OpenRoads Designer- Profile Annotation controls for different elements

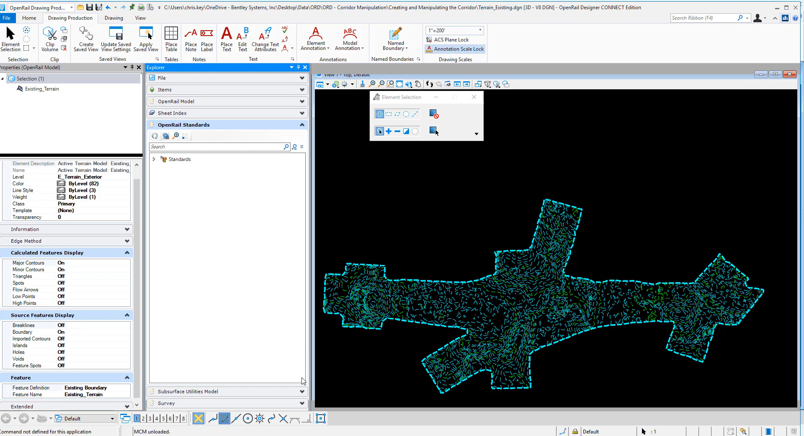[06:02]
And I want to see the feature definition that is assigned to this terrain. So it is the existing boundary. So we're going to look at our standards. We're going to drill down into the file. Feature definitions, terrain, existing, existing boundary. So this is the feature definition assigned. I want to look at the feature symbology. So the surface feature symbology is existing boundary. So we'll
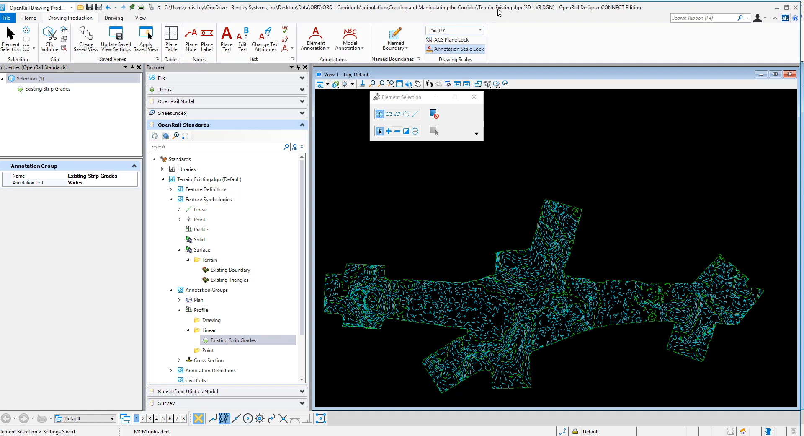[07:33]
And then I'm going to open up the geometry DGN file inside of OpenRose Designer. Okay, so I've done that.
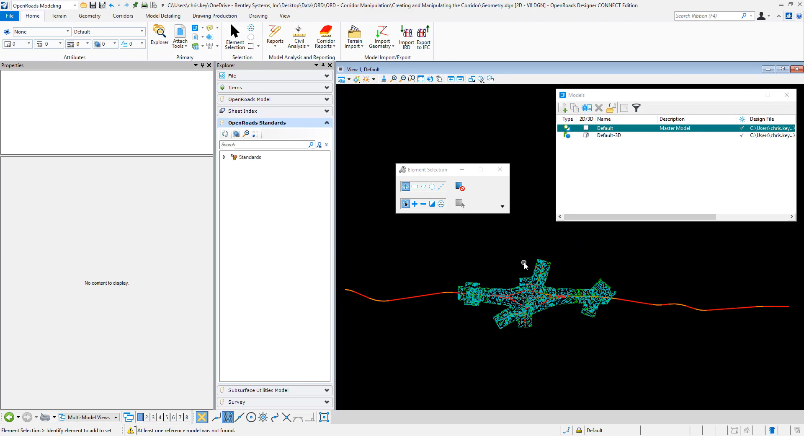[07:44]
And so now we're talking about our geometry. So for London Road, I want to look at this element. And you see that the feature is the feature definition is geom baseline. Okay, so we're going to go into our standards. And I'm going to look at feature definitions.
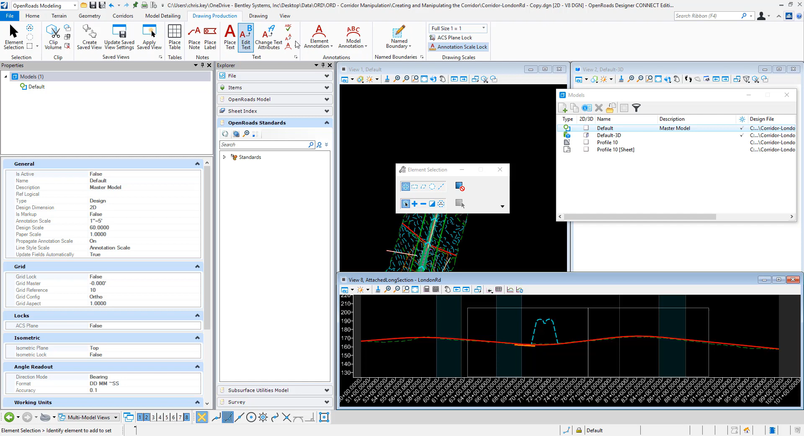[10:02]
And that way it can pull those annotations from those files and use those annotations. So I'm going to open up my drawing production. And then we're just going to create a new profile. So we will create profile drawing. Okay, we're going to select our drawing seed and say okay. And we'll let that create our new drawing and our new sheet model.